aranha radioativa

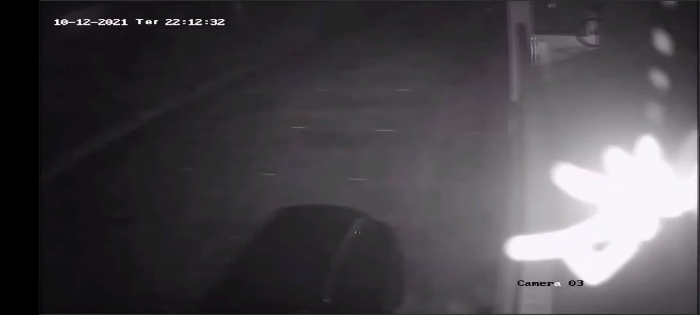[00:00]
Meu Deus, olha só, que é isso que tá aparecendo aí na imagem da câmera de segurança? Que é isso, velho? Uma aranha radioativa? Só pode ser, não é possível.